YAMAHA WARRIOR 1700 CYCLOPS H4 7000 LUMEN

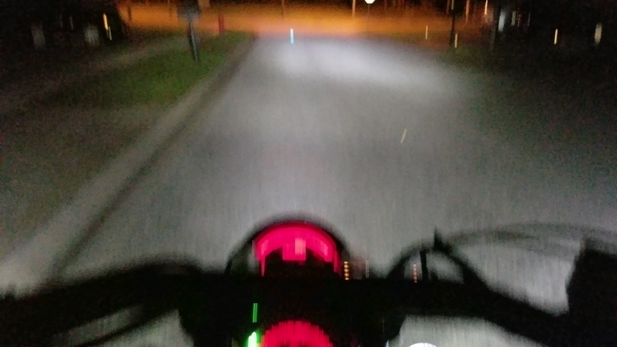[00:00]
All right guys a lot of you guys have asked me to make a quick video of my Cyclops H4 7000 lumen LED bulb
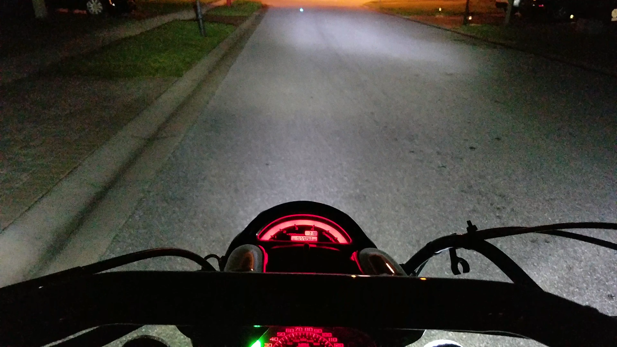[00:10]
right now I'm sitting right now in front of my house and this is the low beam right here and pay attention to the house all the way
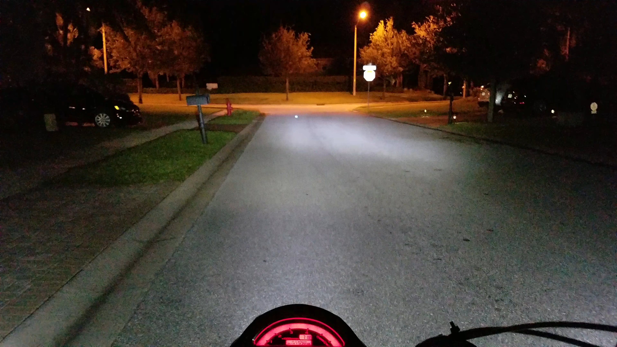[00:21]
right there I'm gonna turn on the high beam which is I was just pretty far it's lit up over there a little bit but I don't know about the pattern I probably have to adjust headlight it a little bit because right here we got a spot right there this has